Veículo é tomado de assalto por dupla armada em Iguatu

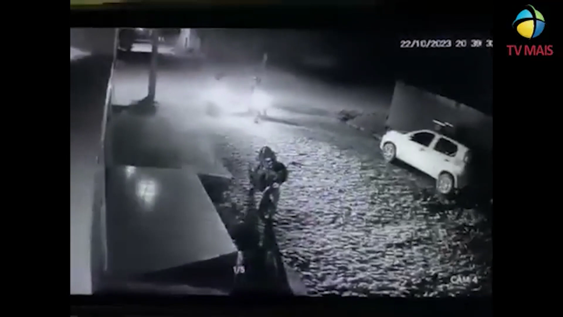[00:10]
por câmeras de segurança do entorno onde aconteceu este fato. A vítima foi abordada por uma dupla armada que rendeu o condutor de uma motocicleta modelo Honda CG Start,
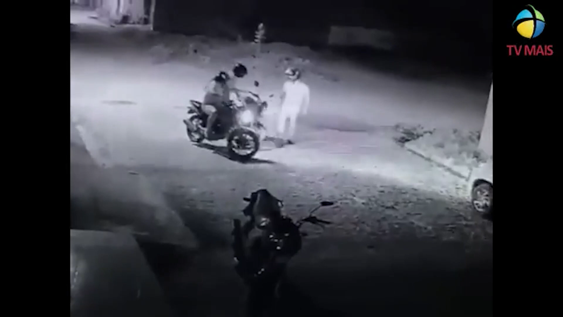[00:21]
160 cilindradas de cor vermelha, e um desses criminosos estava com o uso de uma mochila. O caso foi registrado na Delegacia Regional de Polícia Civil da cidade de Iguatú. Até o momento nenhum suspeito foi preso, mas mostra aí a coragem e a audácia dessa dupla que rendeu o condutor desta motocicleta na noite de ontem aqui em nossa cidade. Só repassando mais uma vez,